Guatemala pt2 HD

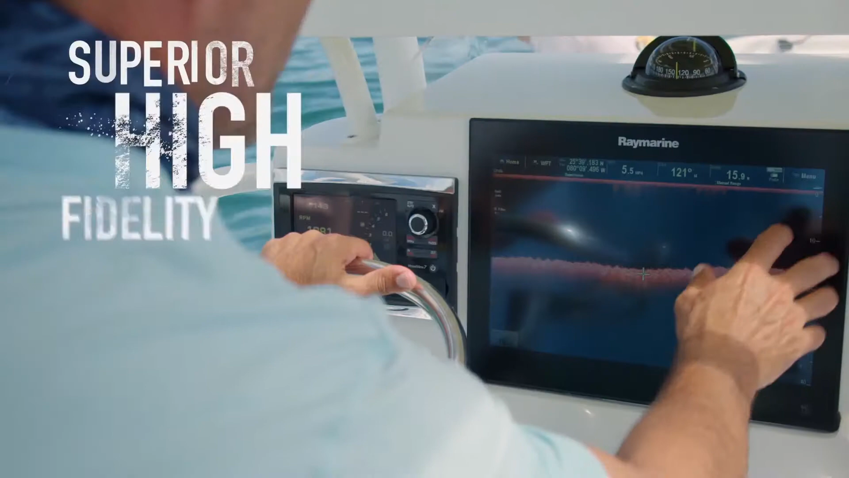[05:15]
With Ray Marine Superior High Fidelity Chirp Sonar Vision you'll never look at fishing the same again.
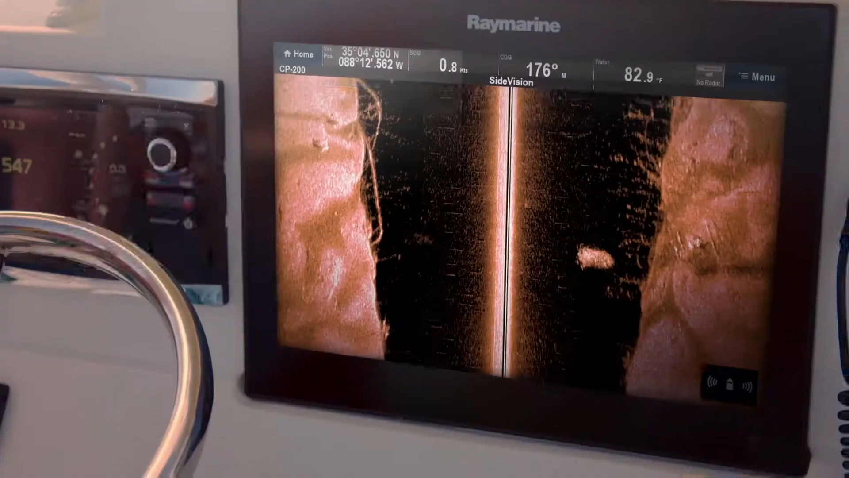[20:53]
On screen: speed 0.8 kn
With Raymarine's superior high-fidelity chirp sonar vision, you'll never look at fishing the same again.